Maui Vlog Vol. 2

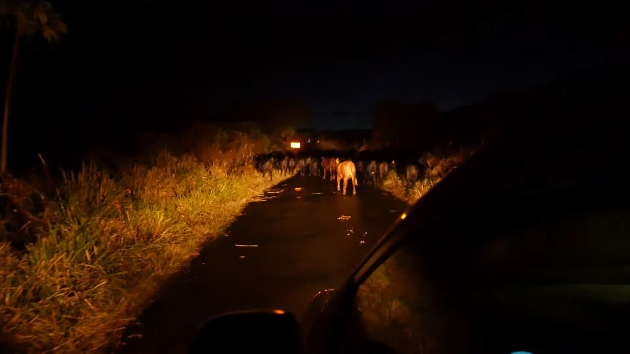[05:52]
Look at all these cows. All of this is cows. What is happening?
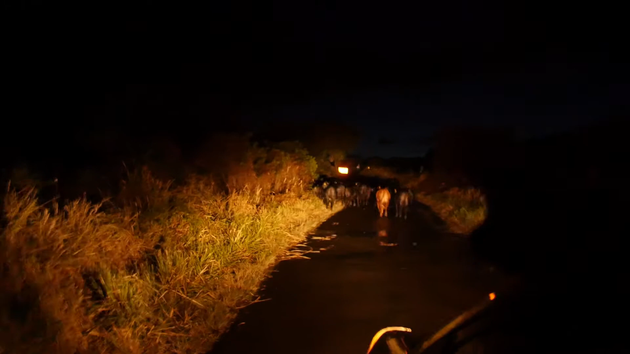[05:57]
Ryan, ramble them up. Ryan, go ramble them up. Everywhere. Dang.
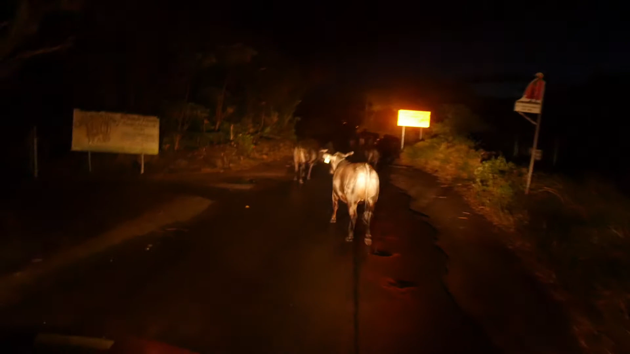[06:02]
There's cows in the road, bro. Yeah, so there's obviously like choke cows in front of us. We were driving down this super narrow road.